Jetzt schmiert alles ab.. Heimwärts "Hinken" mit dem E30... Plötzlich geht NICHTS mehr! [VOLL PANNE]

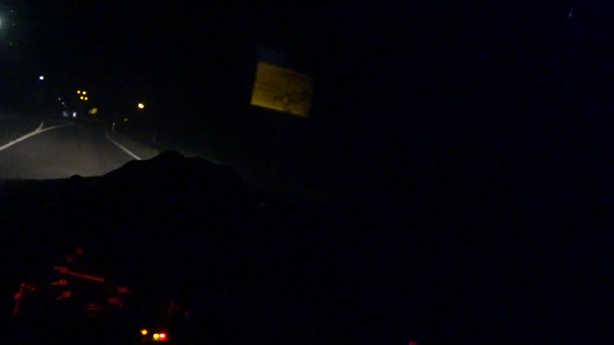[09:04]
Oh nee, und Leer ist gesperrt. Ich werde bekloppt. Und ja, das Kaffee ist wirklich leer. Ne. Alter, wie komme ich denn jetzt nach. Echt jetzt? Wir beschlägen jetzt die Scheibe.
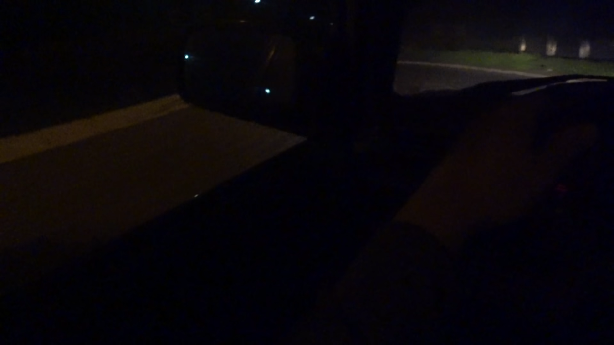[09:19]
Scheiße, Mann. Es stecke ich hier voll in der Scheiße. Das Ding fährt. Ich sitze hier in Hoppelhafen. Alter Mann, ist halt eine Scheiße. Mit Autobahn hätte ich jetzt überstanden, aber jetzt fahre ich hier wirklich mit einer nicht laufenden Karre mitten in Emsland und kein Navi kann mir hier helfen,
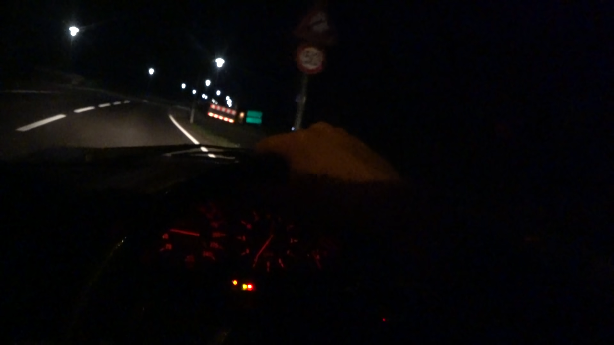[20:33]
Kannst ein paar Mercedes fressen zu Hause. Komm her. Hier ist sie. Hier ist die Brücke. Ja, geile Scheiße. Hier, Ems. Hörst du das? Das hier ist die Ems. Tschüss, Emsland. Wir fahren rüber. Ah, wir beide schaffen das. Jetzt ist auch die Uhrzeit mir scheißegal. Hauptsache, ich komme irgendwie an und sitze nachher in meinem Einsatz. Das reicht mir schon. Ja, und danach machen wir den. Einfach schicken wir den Vergaser einfach weg. Dann habe ich den eh. Dann kann ich den auch eh. Muss ich den eh nämlich hier eine Woche lang mindestens nicht mehr sehen.
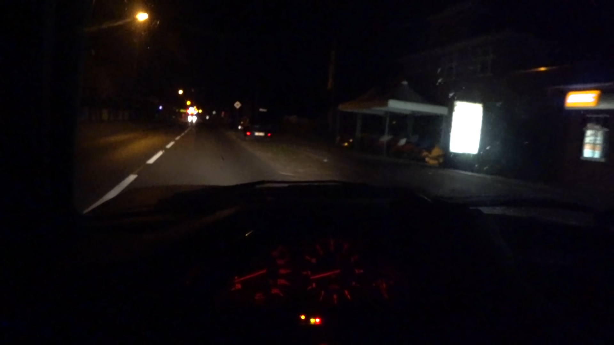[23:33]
Vorne ist eine Tankstelle. Ich denke, da werden wir immer anhalten gleich. Gucken, ob die einen Luftprüfer haben. Einen Handluftprüfer. Weil den brauchen wir. Der fährt schon wieder langsamer. Komm, kein Sprit mehr an. Ohne Sprit fährt das beste Auto nicht. Das wissen wir alle. Alter, das ist die ultimative Gurkenstory hier mit mir, ich und mein E30.
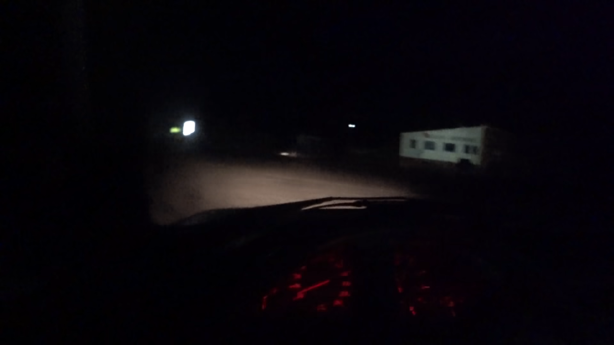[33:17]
Einfach weiterfahren. Solange er jetzt irgendwie läuft. Mal gucken, wo wir jetzt liegen bleiben. Gurkenstecker hat wieder was geholfen. Es läuft ja wieder genauso, wie er laufen sollte. Aber läuft halt viel zu fett, ne? Also wissen wir schon mal, es ist nicht die Zuleitung vom Vergaser. Scheinbar. Ich muss Taschenlampe ausmachen vom scheiß Handy. Stress voll ab. Gucken wir mal. Rechts abbiegen auf düster Weg dann. Ja, halt die Backen jetzt. Also wir hatten heute niemanden gehabt, niemanden, der weniger Ahnung hatte als diese Navi-Tante.
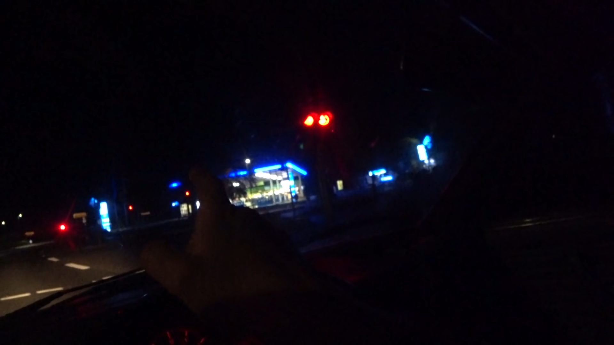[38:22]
Ich habe übrigens gerade Gasstöße, weil ich so ein bisschen Angst habe, dass es absäuft. Ah, ist doch nicht normal. Das ist wie verflucht. Oh, guck mal, extra lange stehe ich hier noch. Guck mal, das ist die Hauptstraße. Eigentlich ist diese Ampel. Ich kenne diese Gegend ja sehr gut. Ich arbeite hier in der Nähe. Ich fahre mit einem LKW 100.000 Mal lang. Diese Ampel ist eigentlich immer grün, wenn kein Auto kommt. Und die Nebenstraße hat immer rot. Weil das ist ja die Bundesstraße hier nach Aurich. Ne? Ich verstehe sowas nicht. Das ist ja nicht normal.
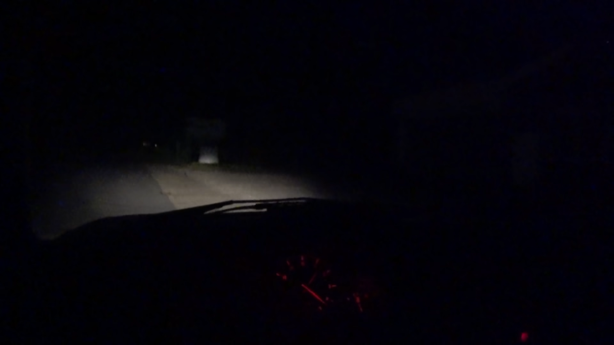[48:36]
Eigentlich scheiße, aber in dem Fall jetzt gut. Ist der Kreisler wieder zu Hause? Dürfen wir jetzt nicht reinfahren? Ari hat den Kreisler gehabt heute. Mein Stratos hat er heute gehabt. Mein Stratos-Symbol. Ja, egal. Guck mal, wo wir sind, Leute. Auf unserem Platz. Wisst ihr eigentlich, wie erleichtert ich bin, dass ich hier bin? Oh, er kreist sich natürlich genau vom Tor. Scheiße. Natürlich der richtige Platz.